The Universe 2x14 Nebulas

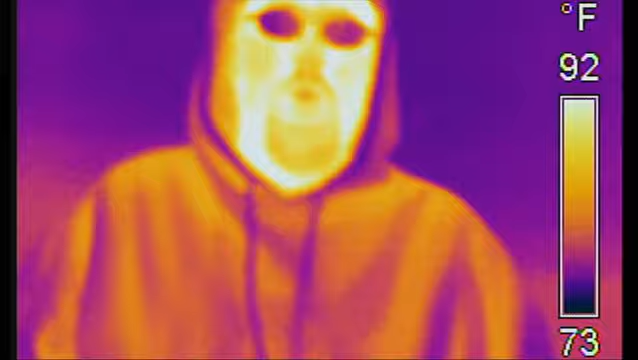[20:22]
On screen: scale top 92°F, scale bottom 73°F
A különleges kamerák minden egyes hőfokot egy bizonyos infravörös árnyalattal jelenítenek meg, amit mi nem látunk. Ám ezeket átalakítják olyan látható színekké, amiket már jól látunk.
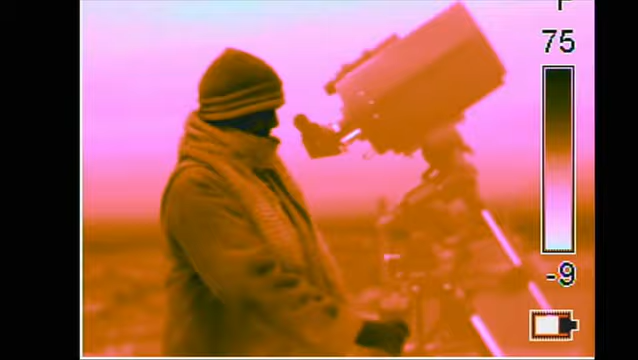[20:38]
Ezért láthatjuk az infravörös kamerákon át ezeket az amatőr csillagászokat, akik az éleple alatt dolgoznak.
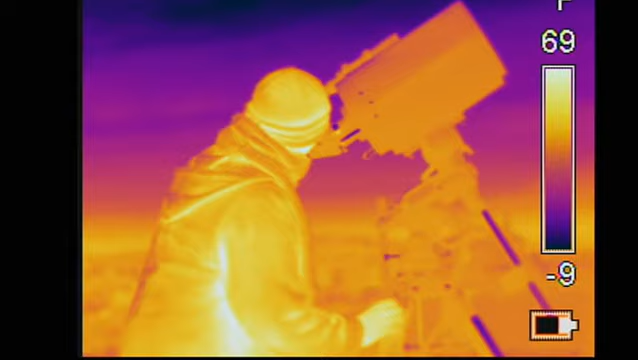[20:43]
Különben lámpát kellene gyújtanunk, hogy lássuk őket.